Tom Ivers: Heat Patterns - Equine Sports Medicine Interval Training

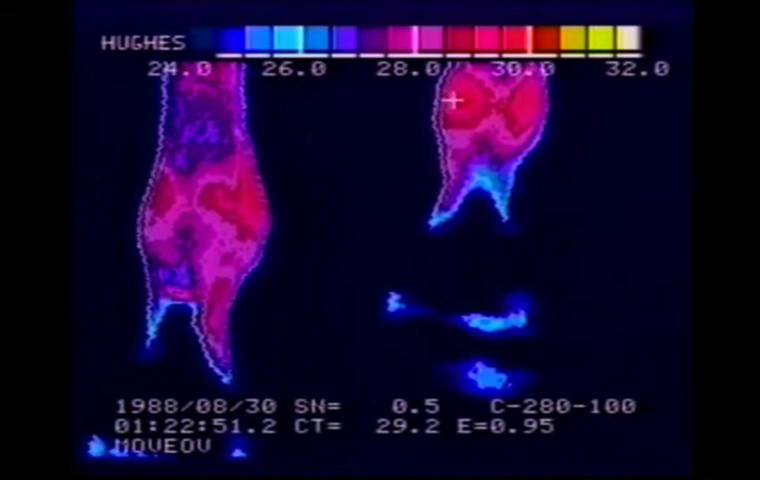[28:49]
to the ankle rather than just looking at suspensories or XYZs or something like that. Now, let's just follow on with this horse. We'll go on up the leg. Move a little higher. We see some indication on the right front that there may be a splint trying to form, and I'll take the arrow over there so you can see what we're talking about. Right there, that's an indication.
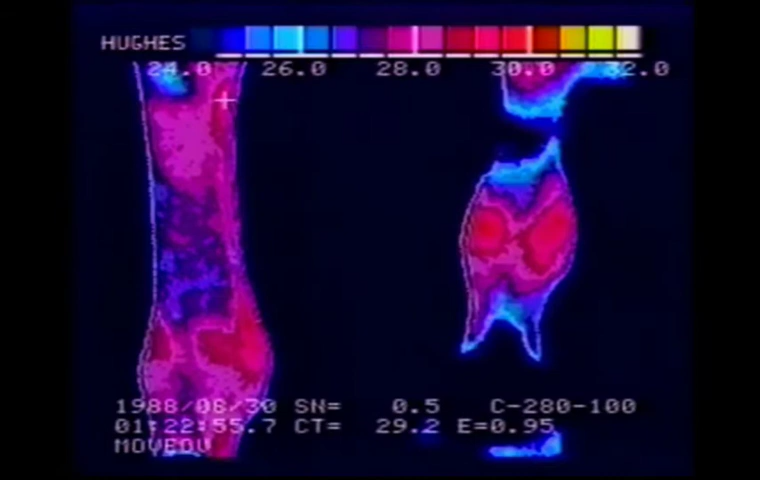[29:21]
We're looking still from the front of the horse, and that's an indication that we're seeing more than we want to see there. And now up into the knee, we can see on the right front that we've got a third metacoporal area inflammation. Real worrisome right there. We're showing signs in the other knee that we've got activity that may not be third metacarpal, but is certainly involved in some activity in the knee going on, we're worried about.
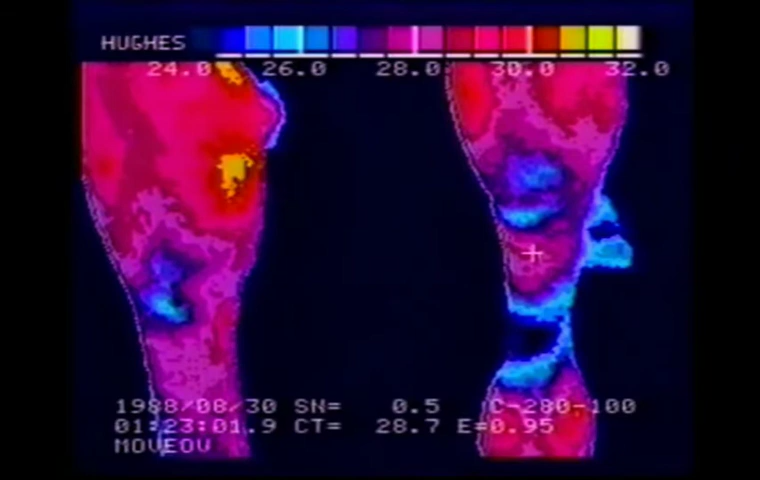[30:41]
That's a very hot shin. Now let's move on to a side view of these legs of the same horse. Now, while we do show some ankle and show some suspensory area heat, the fact that we can see distinct suspensory and deflexor tendons in the area of that right front, which is the one on the left of your screen that's the outside of the right front that we're looking at here.
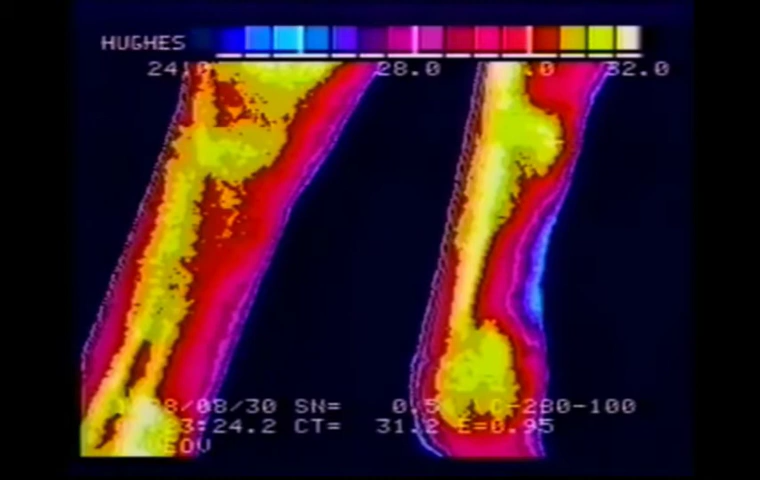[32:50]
I would call the left front a problem because of the way that splint lies. Now this is the same pair of legs from the other side. The closest one to us, the one on the right of your screen, is the horse's left front ankle. And we can see there's a hot spot in that ankle on the outside, not back at the suspensory area but up into the joint. On the right front, there is a slight amount of heat at the suspensory. And both of those, you know, definitely are showing wear and tear.
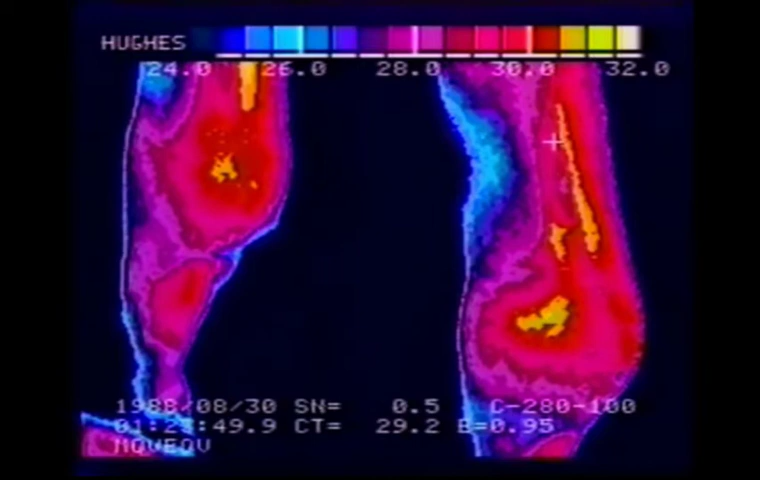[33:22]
In my mind, they're not showing anything real critical at this point. Moving up the legs, again, we've got normal circulatory channels on both sides with, again, the hint of a splint trying on the inside of the right front. Right over in here. Now this one is not anywhere near as hot as the one that's on the left front, but it is a splint trying. At the tendons, we can see that both of the tendons are very straight.
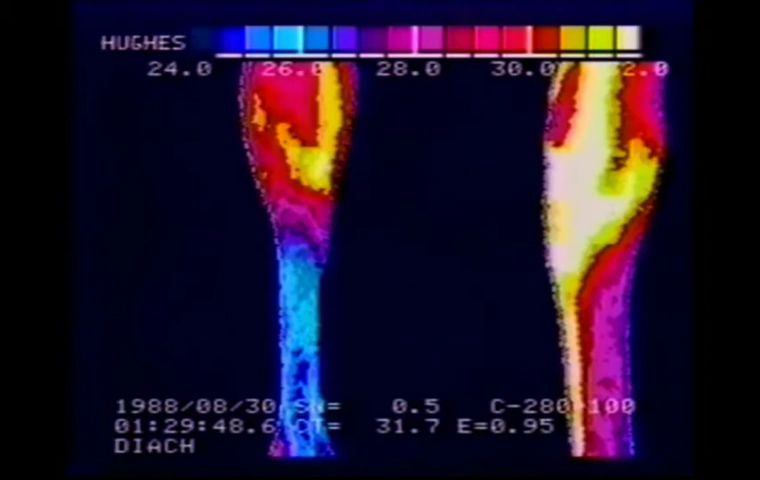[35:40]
any kind of heat sensing, including your hands, is going to feel something going on, even if the horse is not lame. Unfortunately, once the horse is lame, it's too late to start searching for where the problem is. You need to find the problem before it becomes critical. Now, this same horse, in the front, shows a very normal circulatory channel between the tendon and the cannon bone. In this case, the tendon is to the right and the cannon bone is to the left. That's typically what a normal circulatory channel will look like.
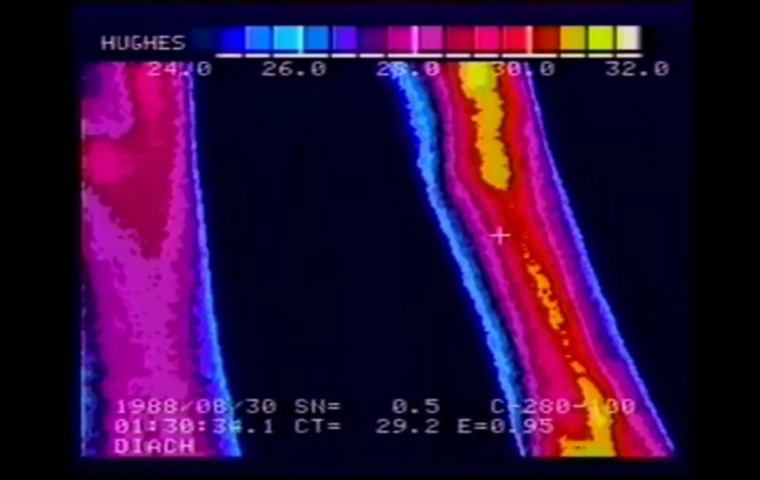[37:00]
if you're passing from the cannon bone to the circulatory channel on those front legs from here to here, and you get a warning, disregard the warning, that is not a problem. All that circulatory channel is supposed to be warmer. Now, here's another example of a buck shin that could as easily be a fracture. We're looking at a temperature differential here from 24.7 degrees up above 28 degrees in this area. So we're at least looking at a 4 degree change right in the middle and high part of the cannon bone.
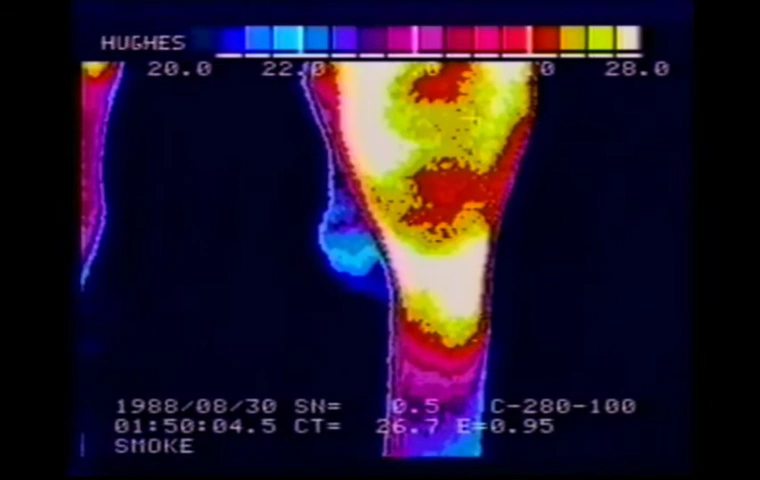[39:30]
he looks with synovial fluid analysis, et cetera, et cetera, et cetera. He finds the problem, the exact problem, after the thermography indicates that this is the area where the problem exists. Same leg, same horse. We've moved our temperature window up 2 degrees centigrade so that we can locate the hottest spot of that shin problem. And we can see when the cursor is over, we can see exactly where it is, right in that area.
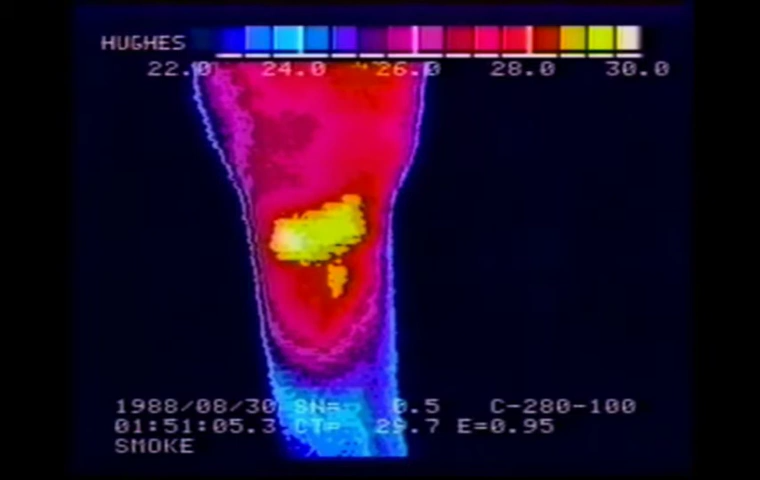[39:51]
And basically what you would say is, Doc, that's where I want the x-ray taken, right in that area. Have something suspicious there. Same horse, same day. A pair of hawks that are in trouble. The left hawk is in more trouble, that's the one on the right side of your screen, than the left, than the right. So, again, you can x-ray these areas. You can treat these areas. You can ultrasound scan them if you want to.
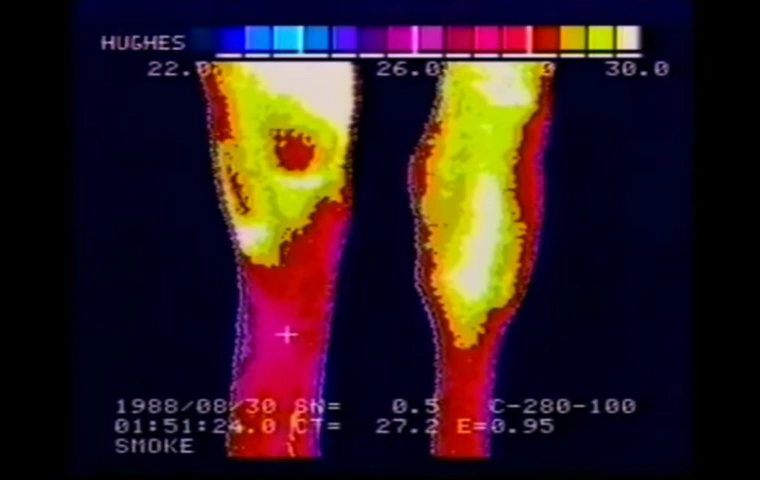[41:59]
There's very active repair going on in these hawks. Okay, now here's, let's just walk through a horse here. This horse starts out looking like he's got some very hot feet. Those coronary bands shouldn't be that hot all the way down into the foot like that. These feet are very warm. But now, this is not normal for foot problems. Generally, you see an unbalanced foot and you see a foot that has a hot spot in it. Instead, these feet are, look relatively balanced, but they're just hot.
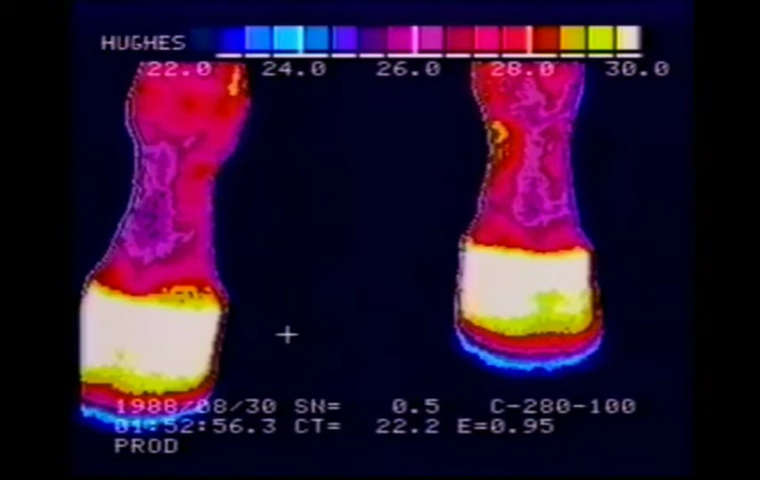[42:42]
That would suggest that something is going on above these feet that is causing them to experience extra circulation and that we're not seeing something in the feet themselves. So, let's look further up the leg. Now, for the first thing, on the right side of your screen, you can see a rear foot peeking around the inside of the knee or the top part of the shin on that left front leg of the horse. So, don't worry about that. On the right leg, we see a splint and an indication that there might be a little bit of shin activity.